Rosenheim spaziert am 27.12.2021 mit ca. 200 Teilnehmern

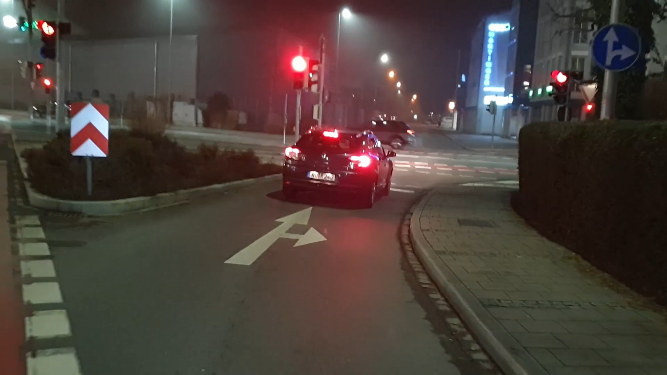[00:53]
wo ich hier um die Kurve fahre das Auto hat mich hier nicht besonders gestört, das ist der Vorteil,